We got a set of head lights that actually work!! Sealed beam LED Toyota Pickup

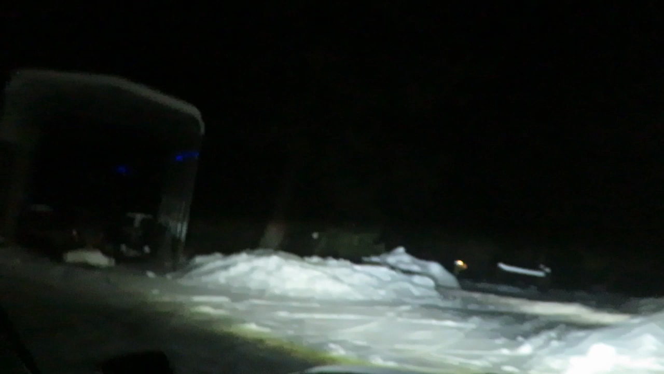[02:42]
this thing's actually pretty freaking bright
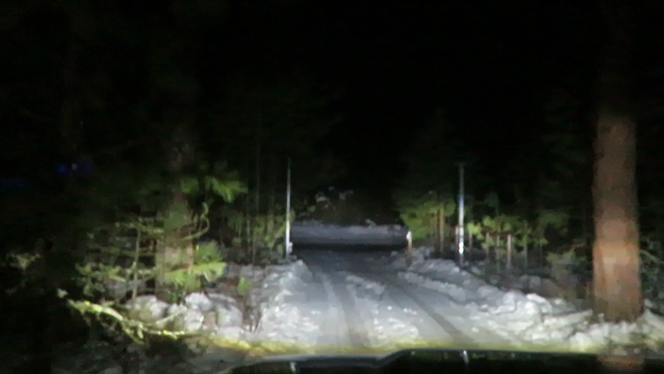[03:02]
this thing's actually pretty freaking bright